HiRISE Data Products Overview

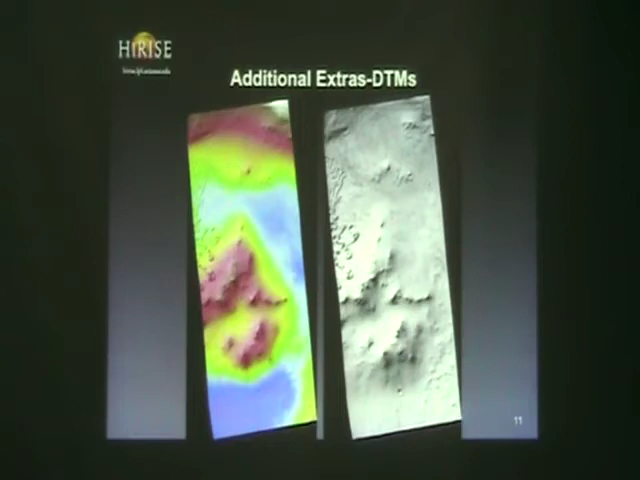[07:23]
And since we also have, as part of our DTN production, we're taking lots of stereo pairs, and we have somewhere on the order of 3,000, I think it's over 3,000 stereo pairs total.